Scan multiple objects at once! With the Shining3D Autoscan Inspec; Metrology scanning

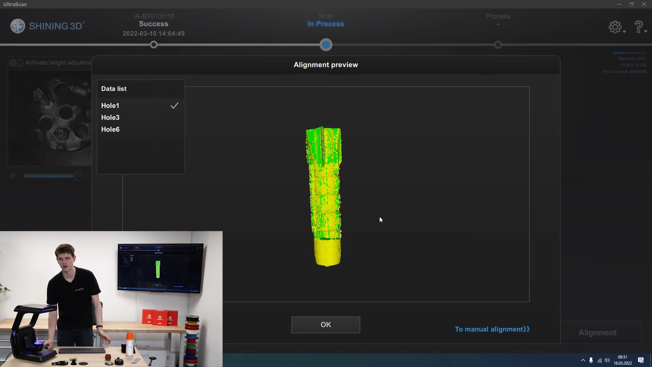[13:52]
So hole one looks good. Hole three looks great. I finally filled in the last few holes that I had. And hole six also very nice. We finally covered up the tail as well.
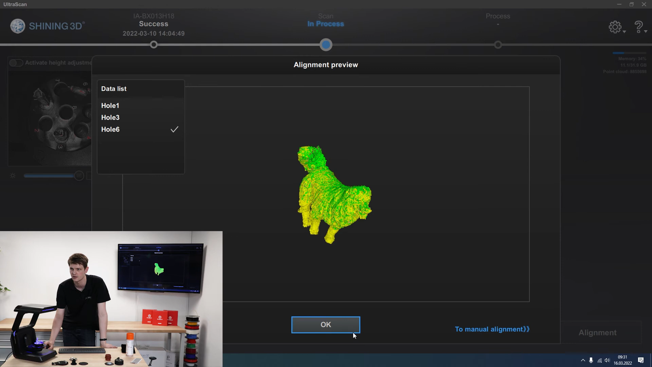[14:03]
There was a big hole there before. And now I've got my three objects finished.
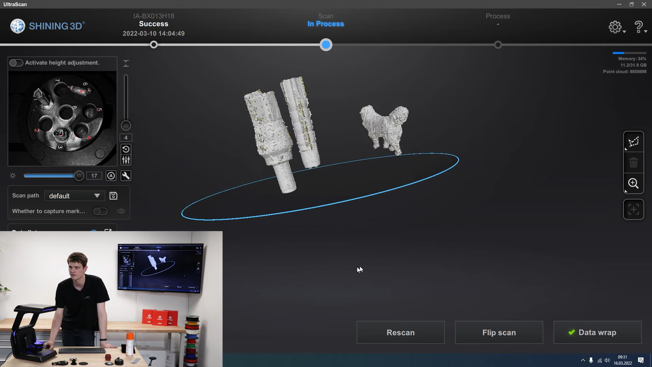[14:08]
And now I click on data wrap. And then I can assign individual names for each one. So number one was my wall mount.
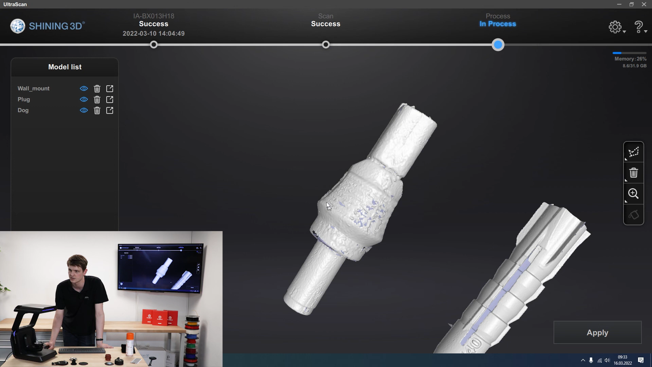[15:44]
It tells me exactly all the information that I need to know.